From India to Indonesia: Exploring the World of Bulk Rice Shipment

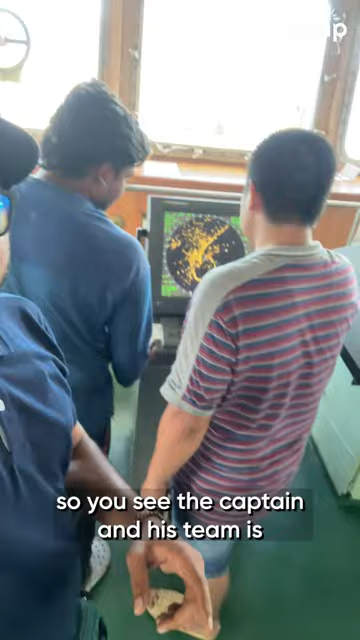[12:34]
So you see here the captain and his team is continuously looking into to see that weather report.
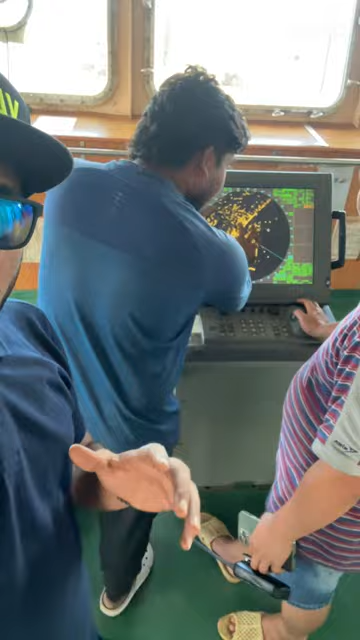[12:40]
Yeah. So he's seeing which direction the weather is actually going to go, which direction is the rain it's going to go.